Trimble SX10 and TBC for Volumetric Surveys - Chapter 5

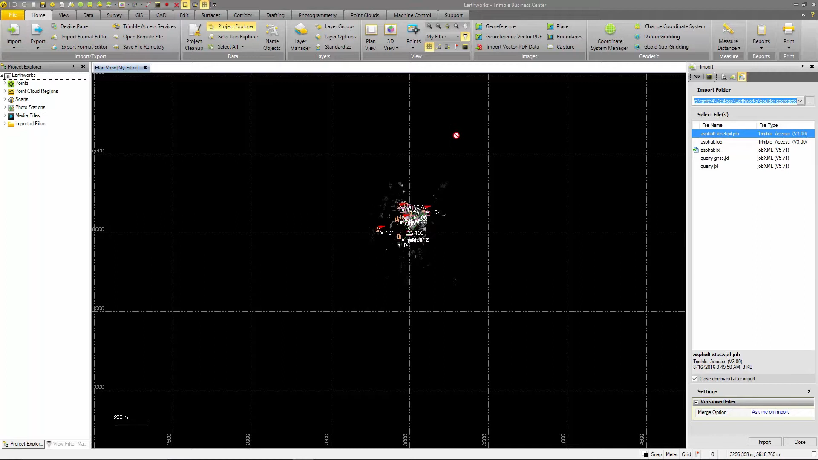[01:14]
Here we will select the GNSS JXL and select import.
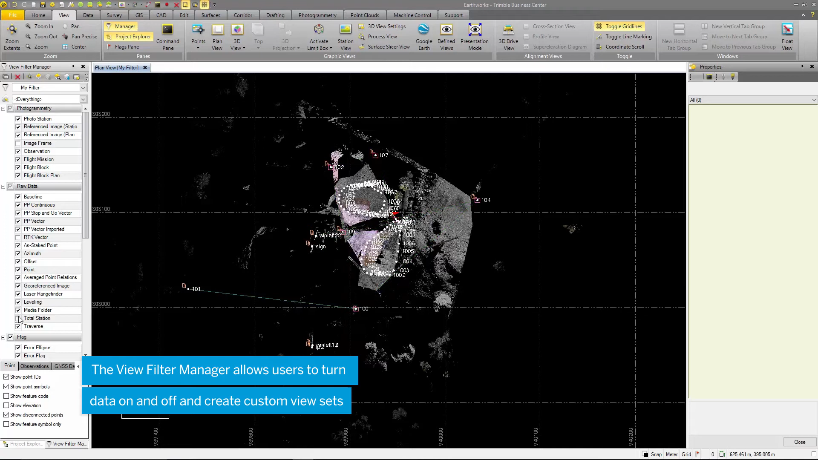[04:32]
I will also turn off the total station vectors, point IDs and the grid. Now notice that there is a red flag in the bottom right corner.
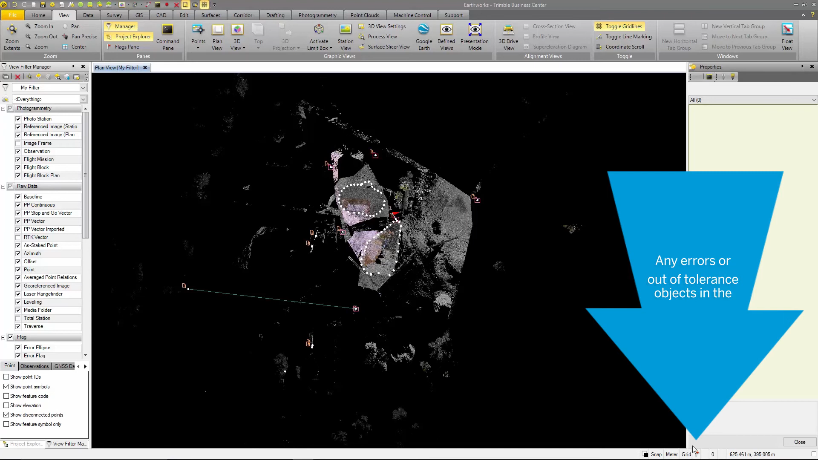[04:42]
This signifies to the user that there are errors or computations out of tolerance in the project.
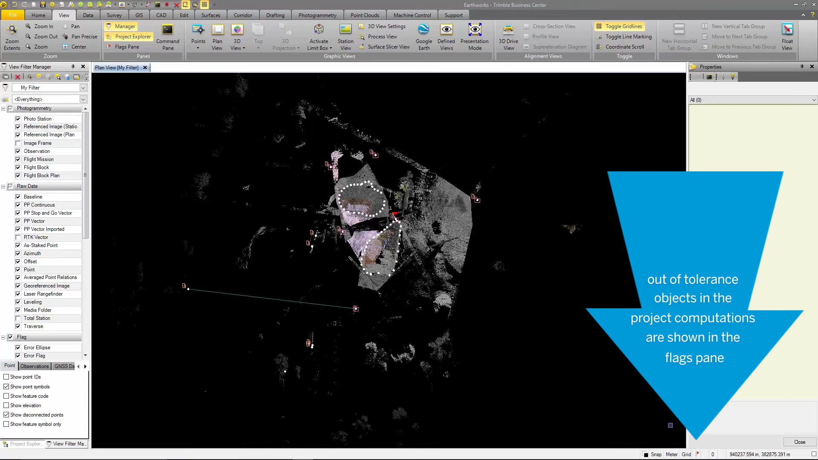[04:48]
Selecting this red flag brings up the flags pane.
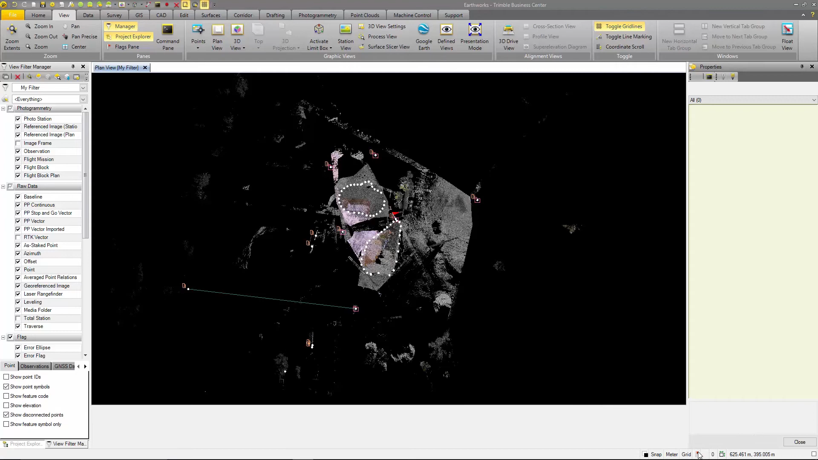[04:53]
Here are some of the point computations.
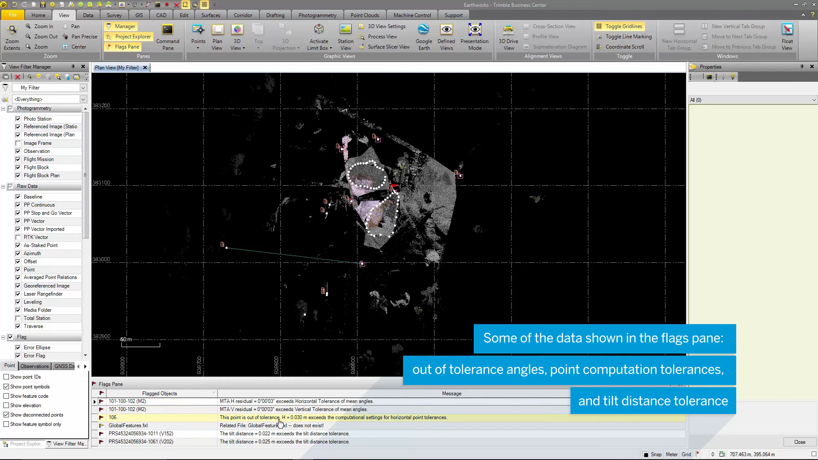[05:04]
To change tolerances, go to the project settings in the main tool bar.
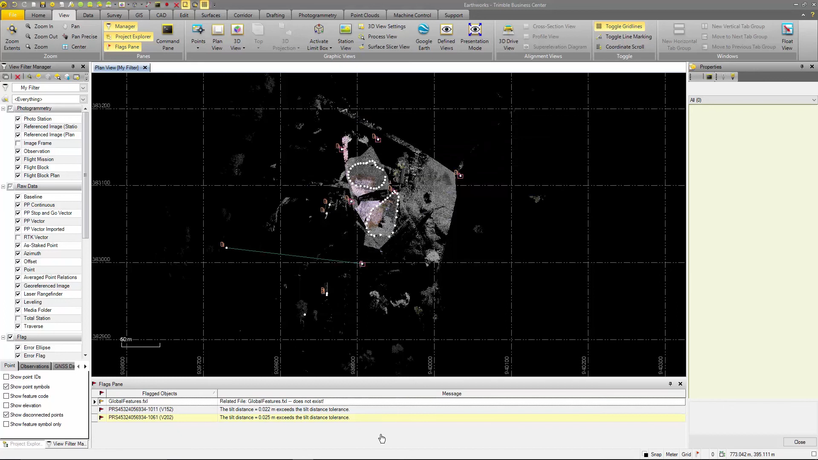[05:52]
The project is automatically recomputed and you can see that the angles displayed before are no longer in the flags pane. Our data has been removed with blunders,
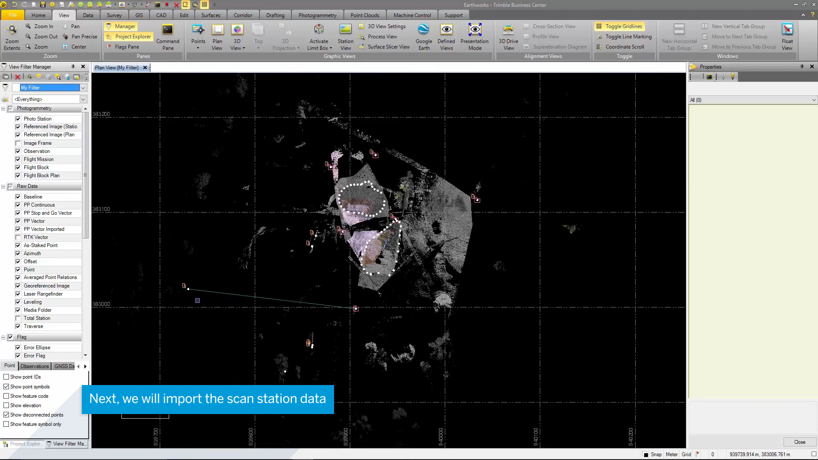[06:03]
set to the correct coordinate system, and now we are ready to move on to deliverable creation.